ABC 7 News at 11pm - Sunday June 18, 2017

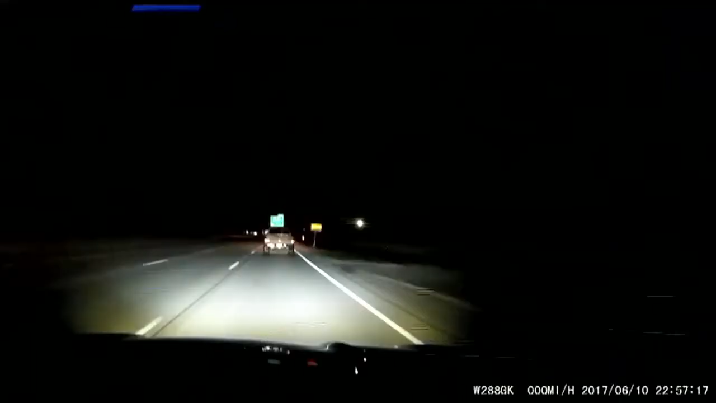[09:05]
Still to come here on ABC7, a heart-stopping wrong-way crash caught on camera, and what you should do if you encounter a wrong-way driver.
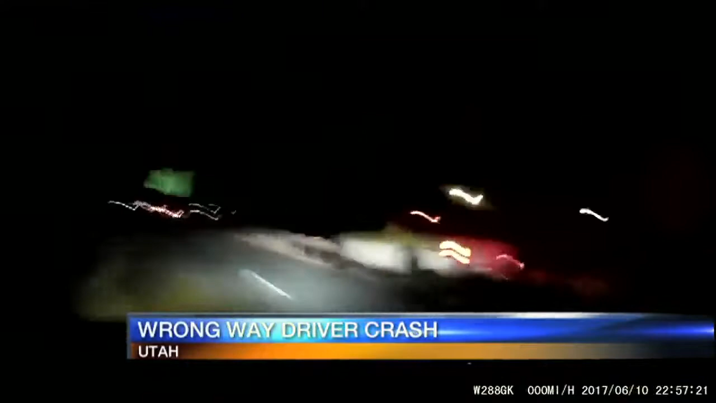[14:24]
Look at this. Now, amazingly, no one was killed in this bone-chilling wrong-way crash that happened on a highway in Utah.